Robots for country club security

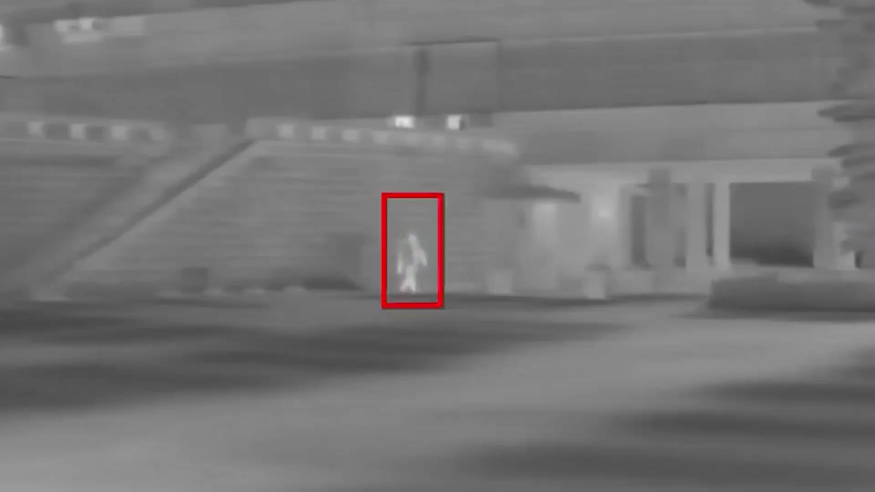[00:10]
Equipped with infrared cameras and advanced motion detection, these robots are vigilant.